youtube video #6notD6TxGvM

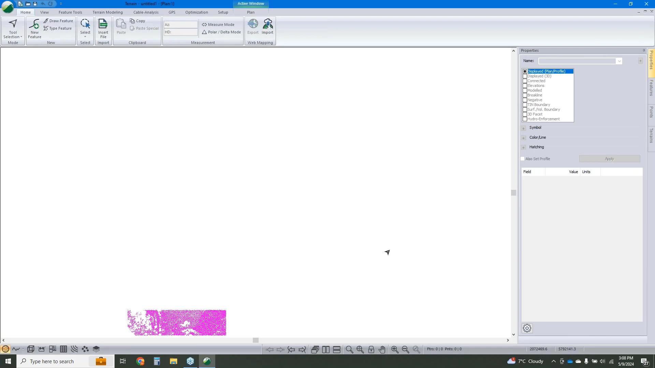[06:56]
And we can see that point cloud being added in.
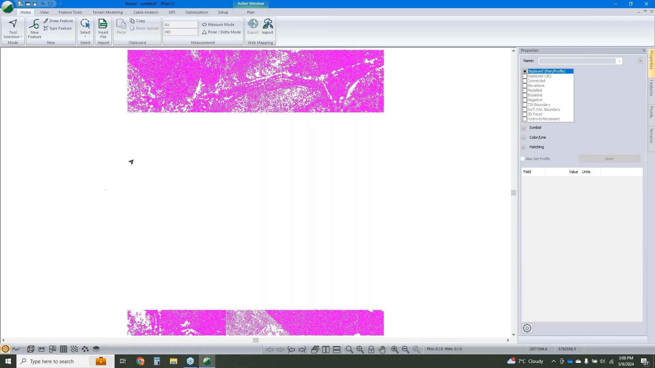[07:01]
Now I'm just going to click off to the side so we don't have to wait for it to draw. Those points are still in our model. We can see we've got 2.6 million points.